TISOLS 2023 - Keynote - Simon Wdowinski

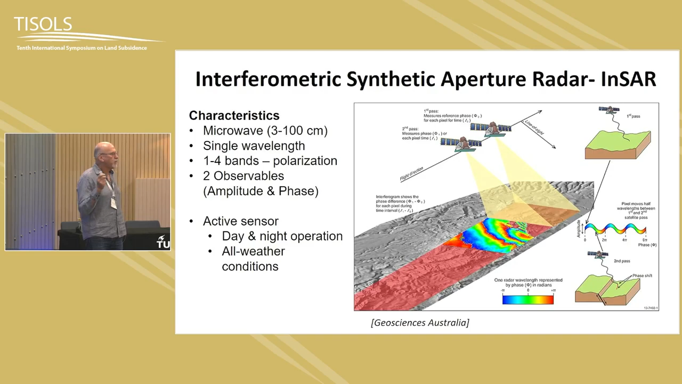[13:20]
And we have two observable, one is the amplitude, and the other is the phase, and I'll explain in a little bit. And it's an active sensor where it's day and night, and in all weather conditions. So what I'm going to cover over here is basically INSA basics, the signal, the SAR satellite, acquisition geometry, interferogram generation, unwrapping. And then I'm going to focus more about the limitation, what are the main error sources, the correlation, unwrapping, tropospheric delay, and how we can get from there the uncertainties.
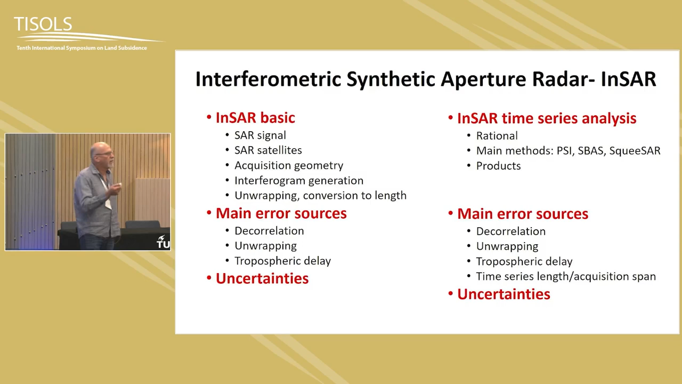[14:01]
And then we'll go to INSA time series analysis, why we use that, the main methods, the product, which are typically the velocity maps. And again, look at the main error sources, and estimate the uncertainties. So this is the, the SAR signal is actually complex raw data, which decompose into the amplitude and the phase, as we can see over here. And the amplitude is a, it's like an image in black and white, but it's a different image than the, what we see, visual image, the visual. Because we use different wavelengths.
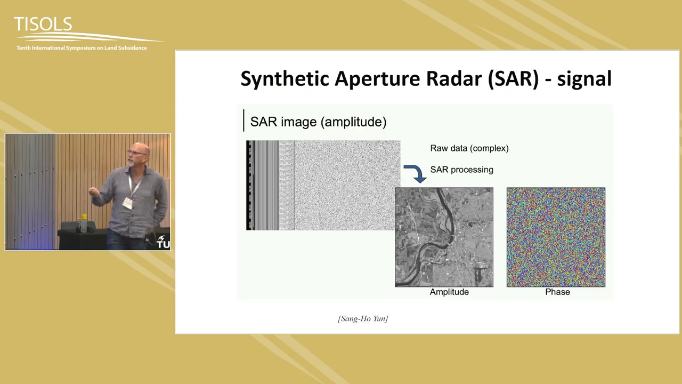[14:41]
The phase look very much like random, but it's a pseudo-random because we can actually compare it with another observation from the same area and get something out of it. Now, we have already three decades of observations.
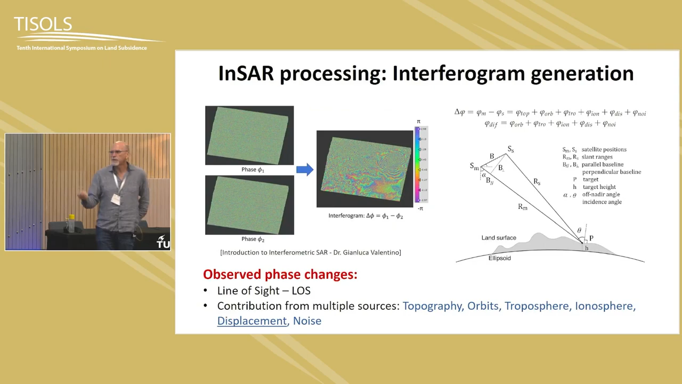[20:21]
So what we get, the phase changes that we observe over here as multiple sources, where it's topography, orbits, troposphere, ionosphere. We're usually after the displacement, especially for land subsidence. So we have to take that into account. So we try to remove all of the other phase sources and we also remain with the noise.
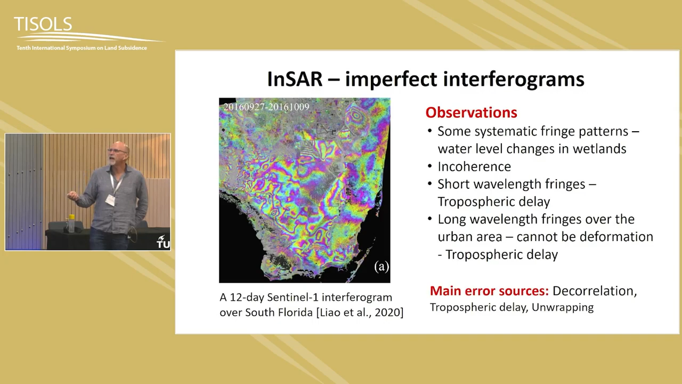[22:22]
So the main error sources are the correlation, as you can see over here, or the incoherence, tropospheric delay, and unwrapping that we'll see. So the measure for the coherence is we
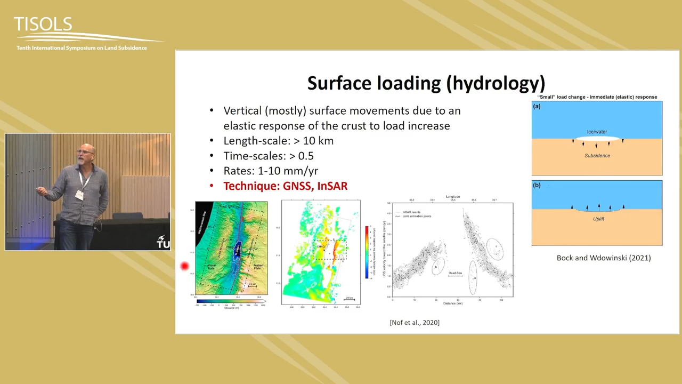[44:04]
uh, in, uh, Israel and Jordan over here, uh, is losing, uh, water in a rate of about one meter per year. And that caused a uplift of the area, uh, along the margins and even wider. We can see the INSA is over here. Uh, so this is that example. Fluid extraction, something that, uh, discussed a lot in this meeting.